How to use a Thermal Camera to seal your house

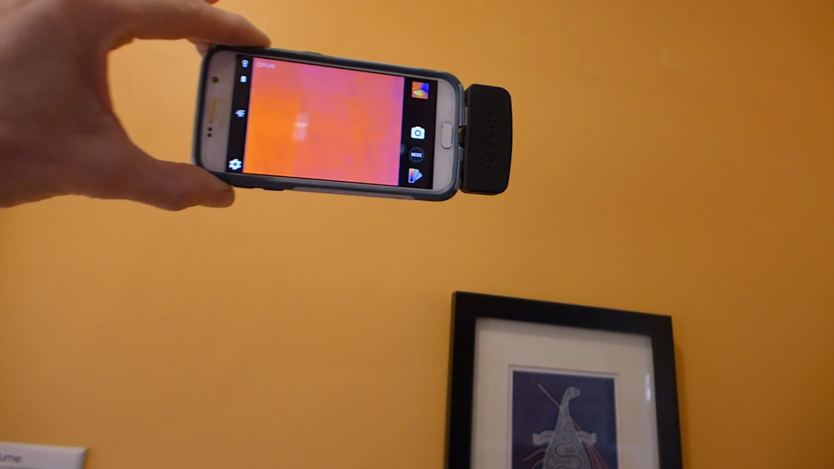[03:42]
I was like why is there a cold spot up there. So I used my thermal camera.
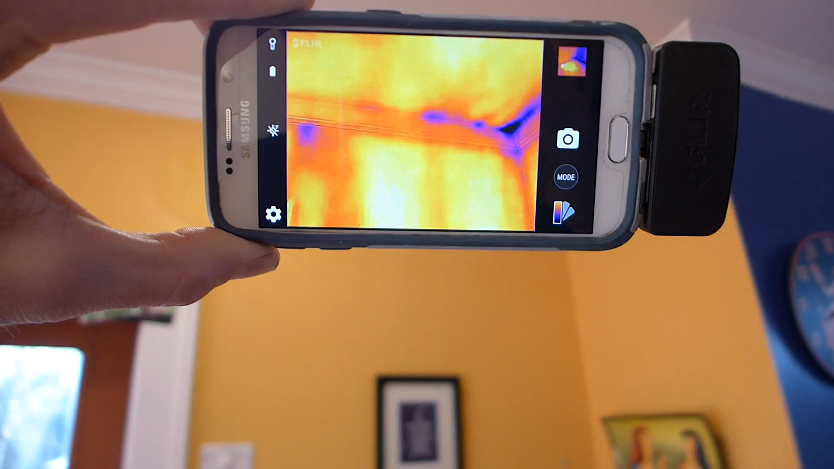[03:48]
You can see there's some cold air entry in that corner and like right the top of that wall.
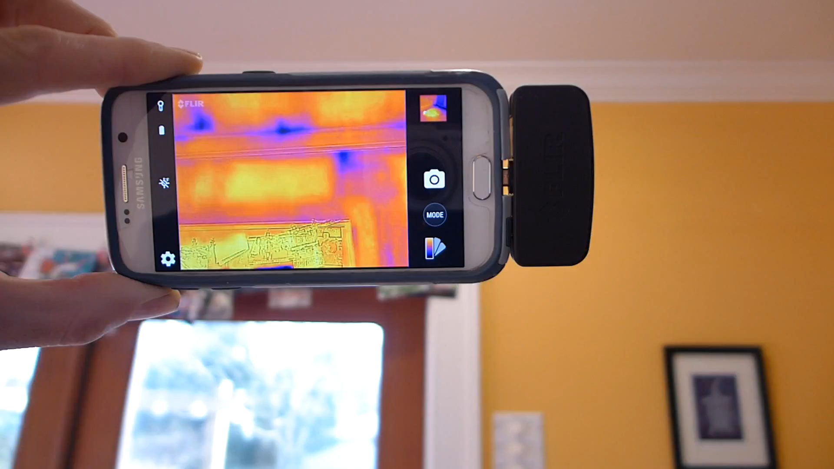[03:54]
I'm not too worried about that but there was a huge cold spot. So let's go outside.
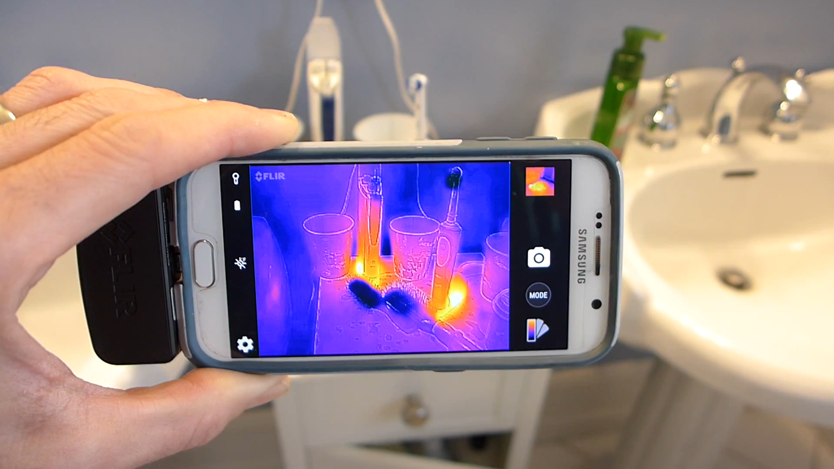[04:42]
toothbrushes, how warm they are compared to other things. But we're concerned about the wall.
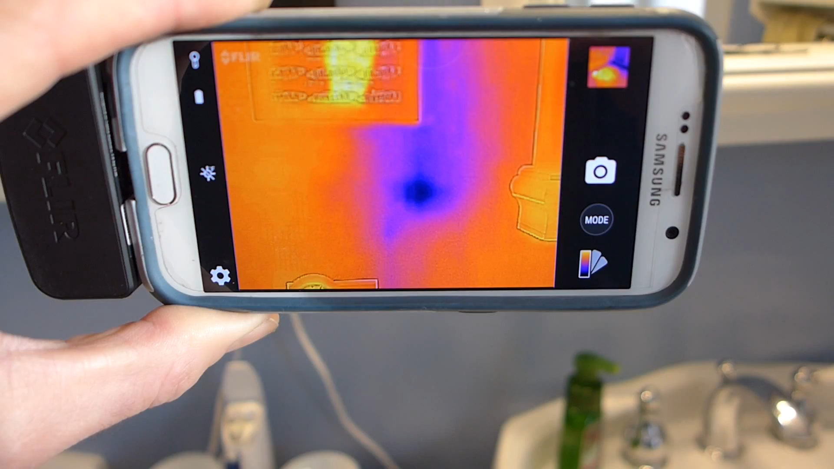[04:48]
If you see we got a cold spot right there in the wall.
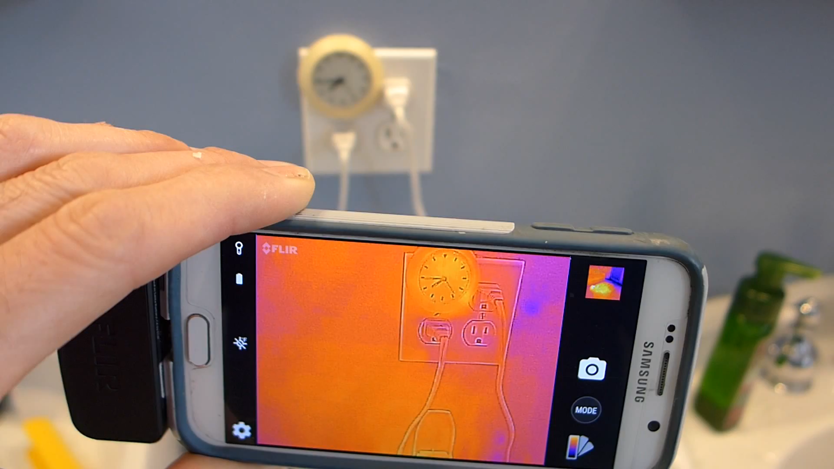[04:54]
What I can do I think is I can take off that electrical outlet and see if I
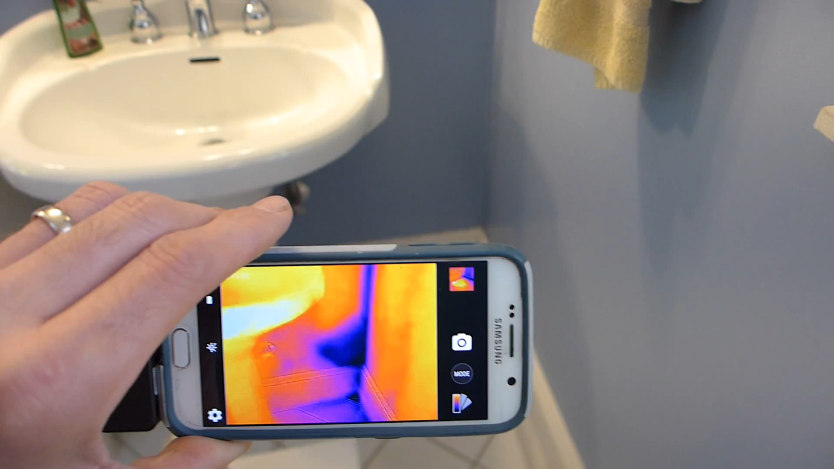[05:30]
While we're in the bathroom here if you notice below the sink there there's a real bad cold spot.
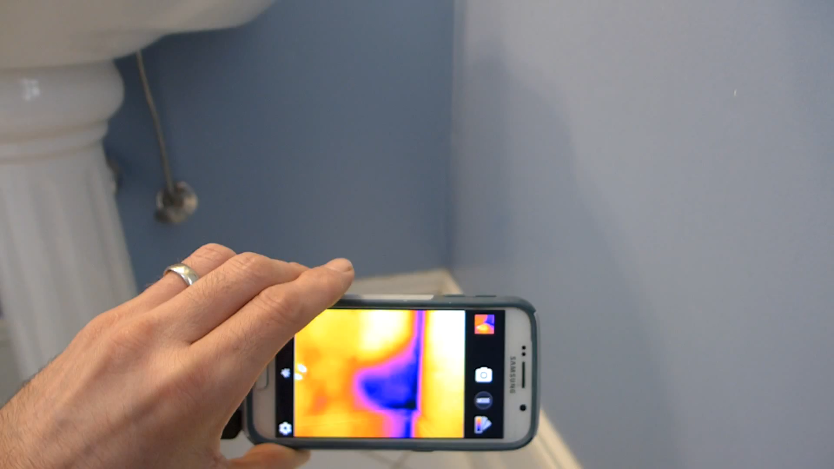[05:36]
See that right there? Just above the baseboard. Not sure how I'm going to address that.
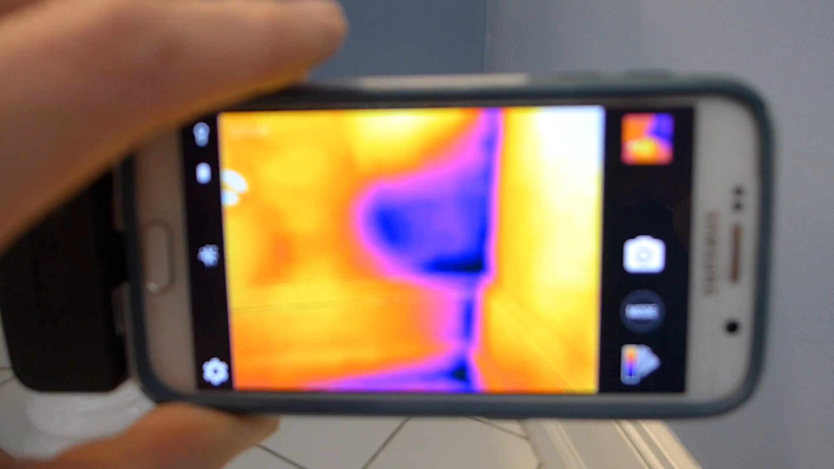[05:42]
I may just have to drill through the sheetrock and see if I can fill that with foam. That's a junction line outside where the roof meets I don't know how to say that. The roof is slanted there and I'm not sure how much of a cavity there is. That's one thing you need to be careful of.
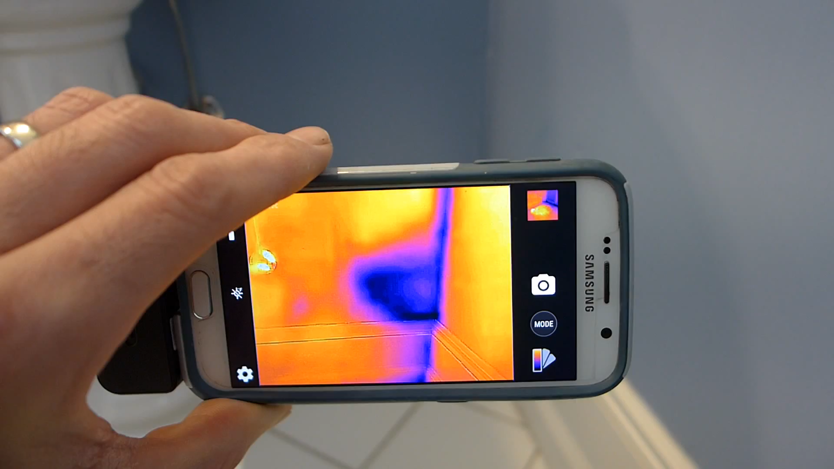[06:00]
You don't want to be drilling in any cavities that you're not sure there's water pipes or or electrical.
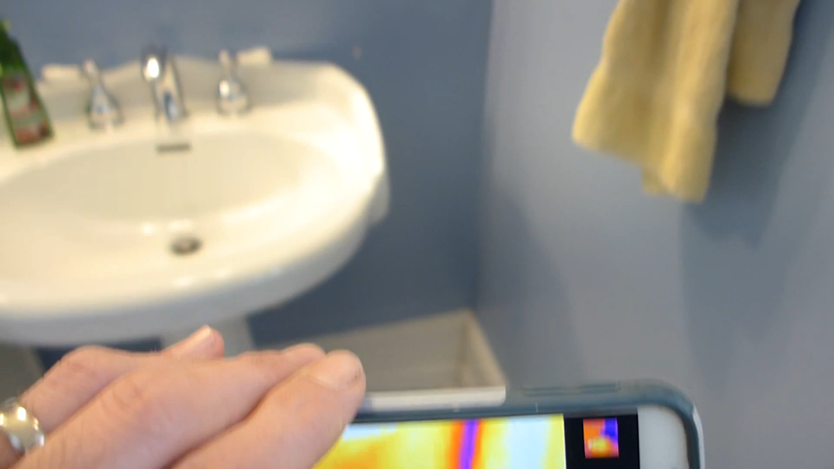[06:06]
But you can just go around your house and you can just tell exactly where the cold spots are.
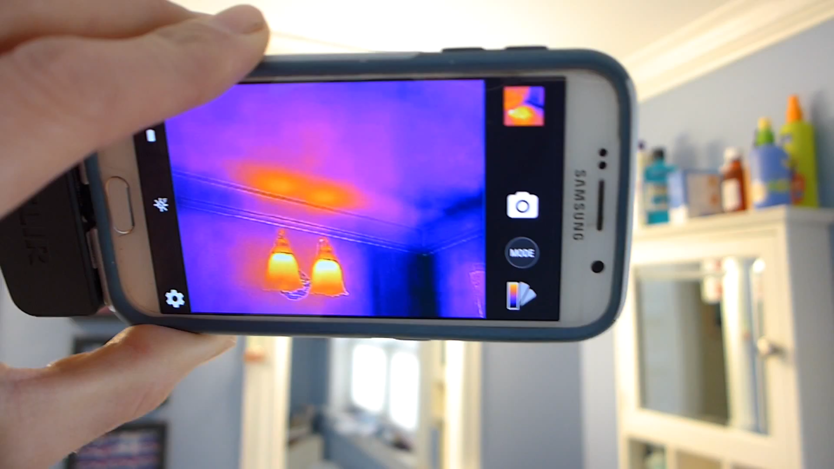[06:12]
It's always a contrast. You can see the lights there are hot compared to the surrounding area which is cold. And thermal cameras do not work on glass.
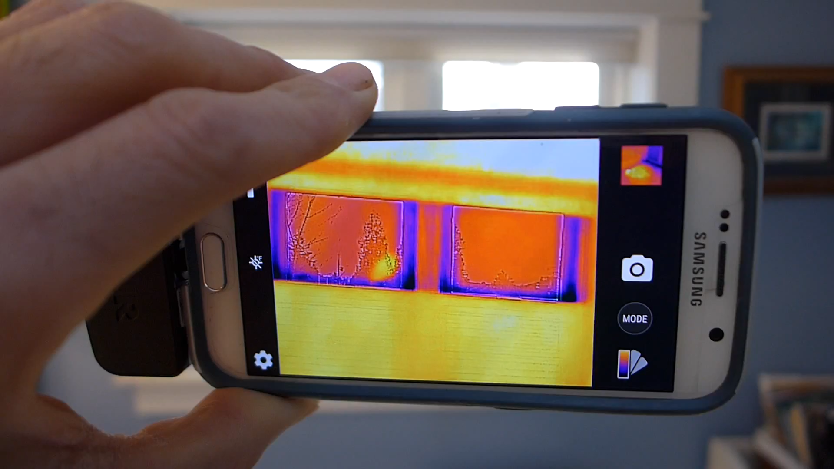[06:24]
So if you're looking out the window like there you just let that go.
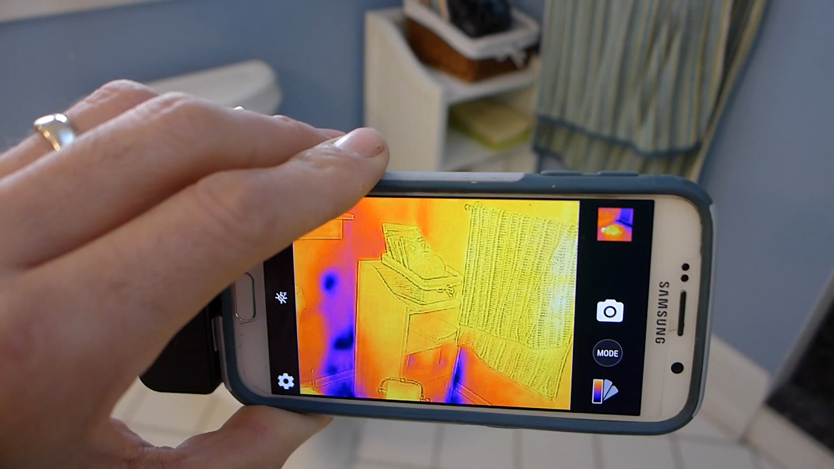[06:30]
So we've got a lot to do. You can see the cold area around that cabinet. It's really handy.
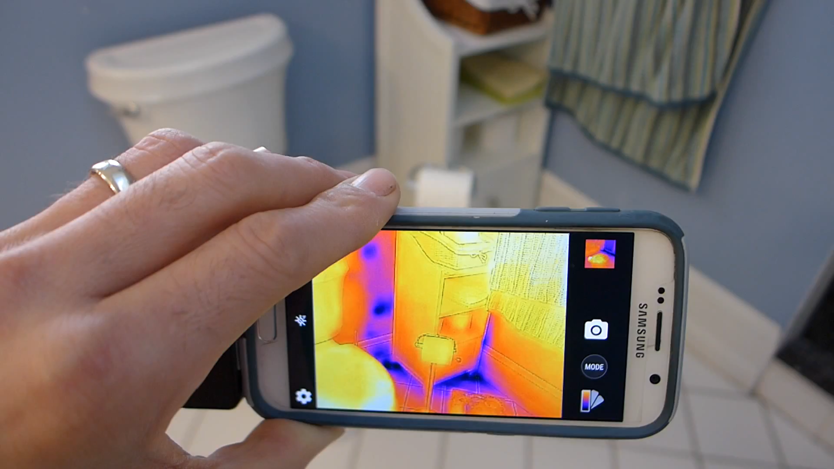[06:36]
I really really like this tool. It's a neat little gadget but it's actually functional. You can use it for cars, for houses.